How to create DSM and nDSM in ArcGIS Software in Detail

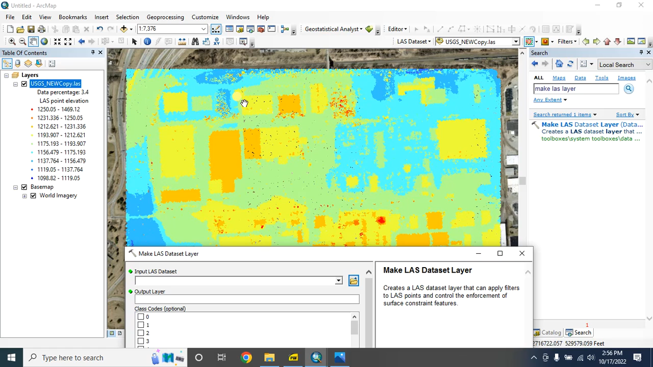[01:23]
extract the required return value in the input last data set
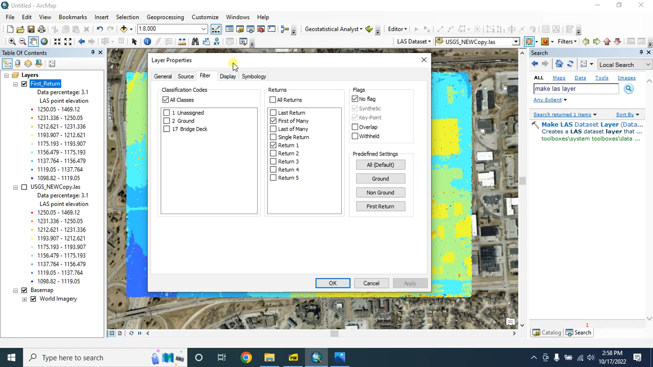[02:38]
keep this as default now from here type last
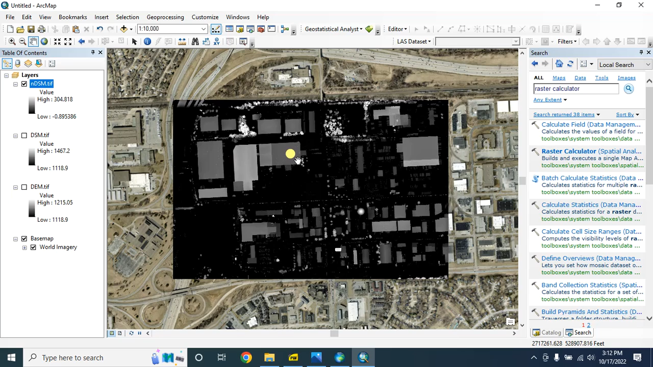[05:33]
case is pixel value to represent the height of the feature above the ground for better visualization you can change the symbology from here
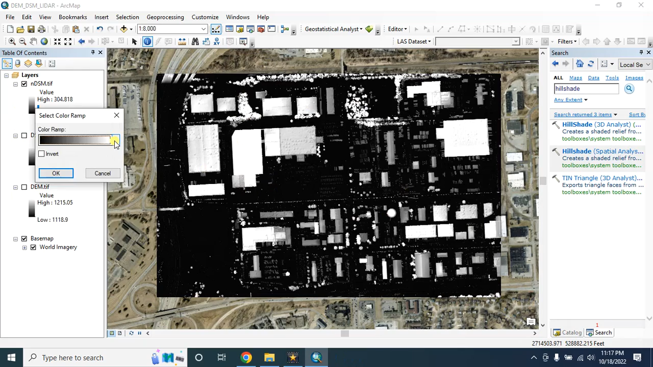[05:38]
you can also add hillshade map behind this
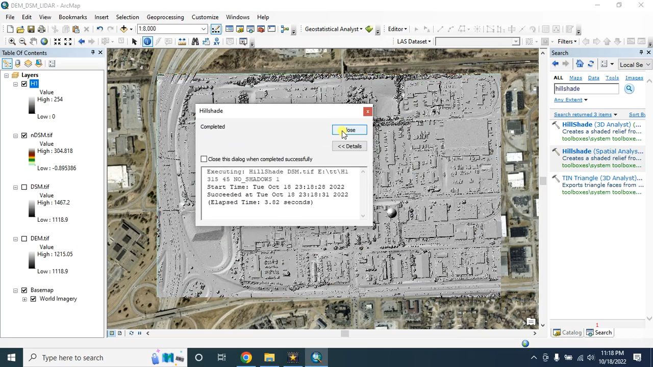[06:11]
so this is our hillshade map
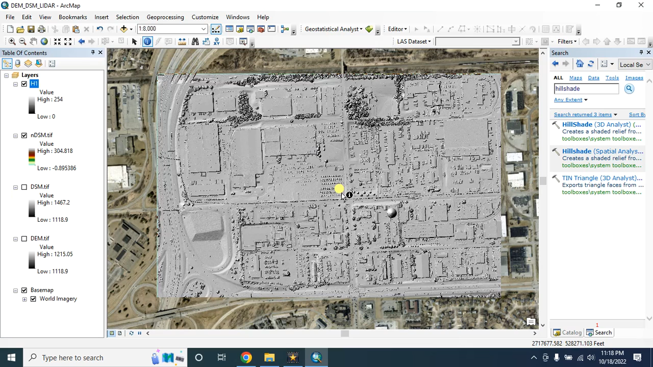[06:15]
drag it and drop it over the hillshade image go to the properties
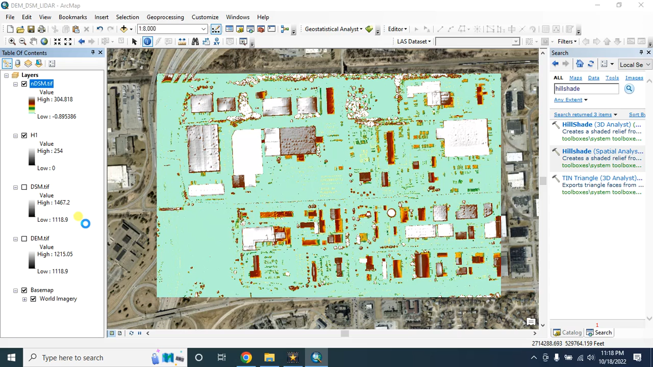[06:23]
transparent it to let's say 50 percent
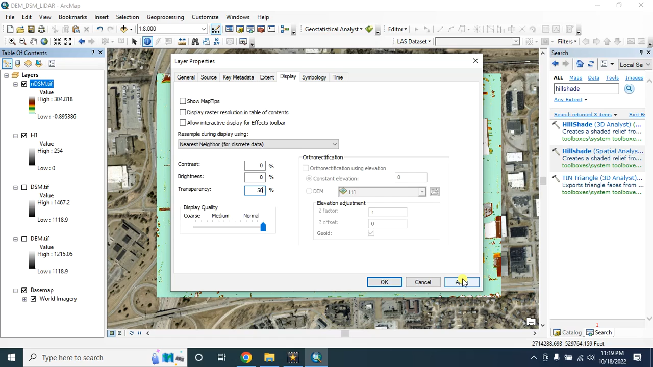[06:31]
so here is our beautiful normalized digital surface model now you can check each feature height
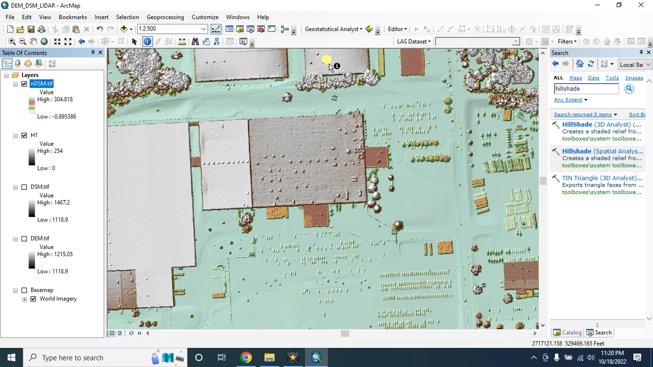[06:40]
from this normalized digital surface model for example this
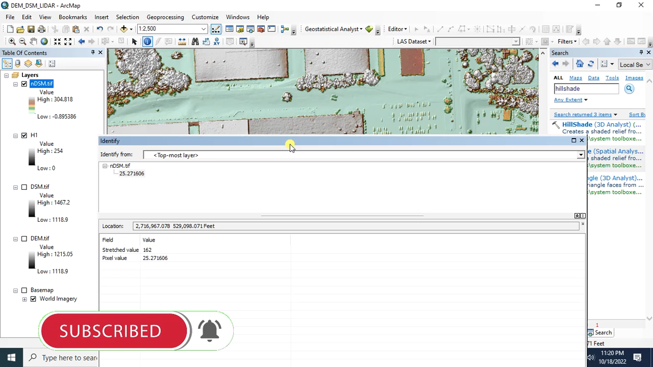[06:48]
building is about 25 feet from the ground
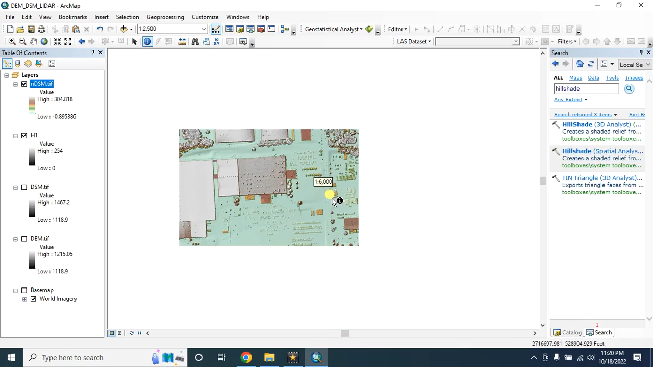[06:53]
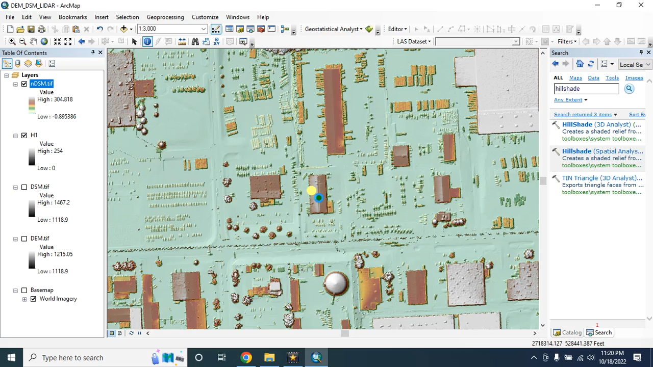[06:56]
this building height is about 24 feet from the ground hope you enjoyed this tutorial thanks for watching